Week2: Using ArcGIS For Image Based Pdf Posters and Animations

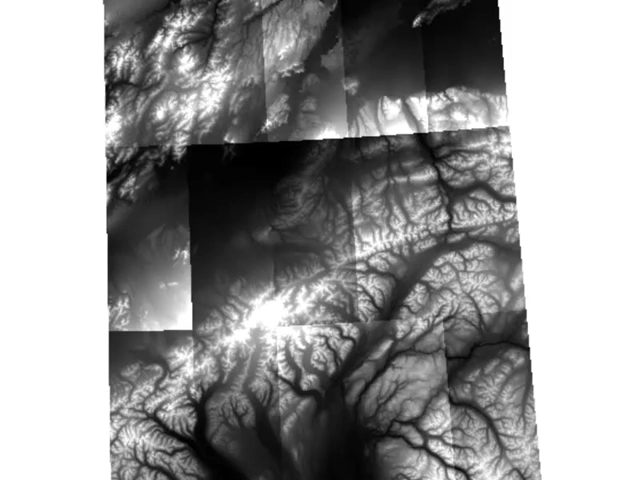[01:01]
So basically 15 rasters. And what you'll do is use the geoprocessing tools in ArcMap to mosaic these tiles together into one continuous raster. And then once you have one continuous raster
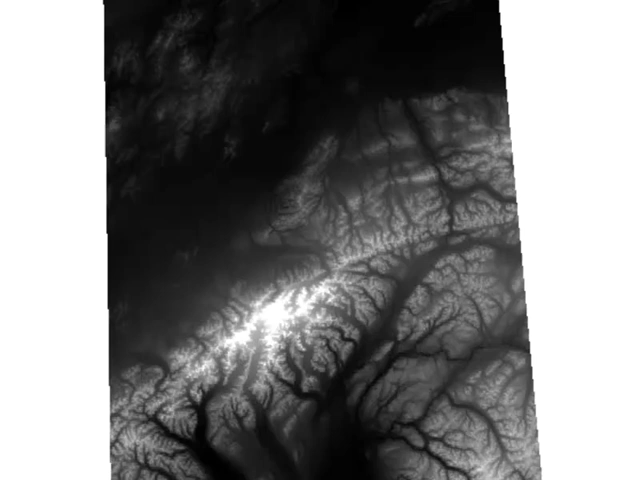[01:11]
you'll create a hillshade from this projected elevation raster that's in the Alaska Albers coordinate system.
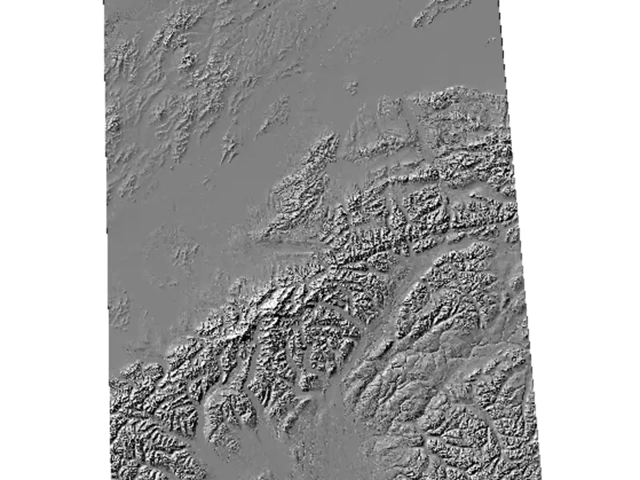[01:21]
So basically you'll have a hillshade that looks like that.
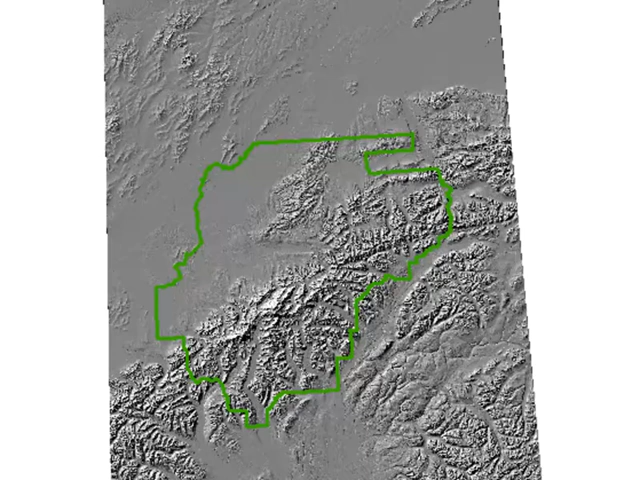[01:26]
And we're interested in the area within Denali National Park. So the end product of that first video session will be a hillshade within the boundary of Denali National Park.
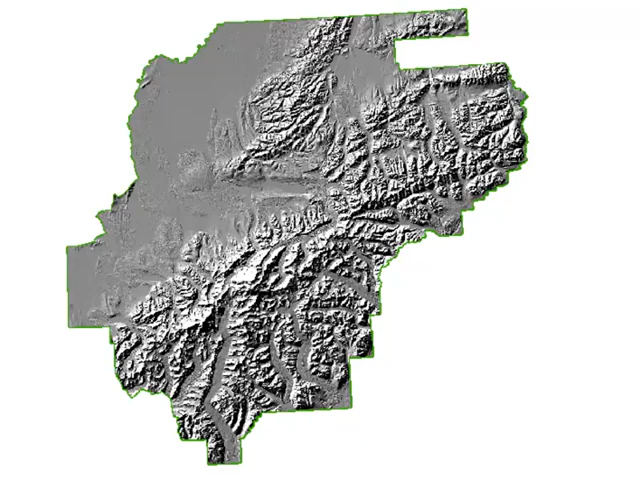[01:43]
So here's the boundary of Denali National Park and here's the hillshade clip to the boundary of Denali National Park.